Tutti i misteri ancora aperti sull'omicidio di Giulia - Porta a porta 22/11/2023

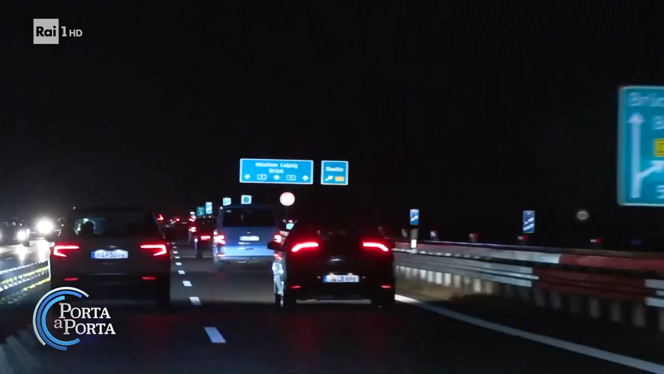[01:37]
sulla 9 tra berlino e monaco più di mille chilometri percorsi sette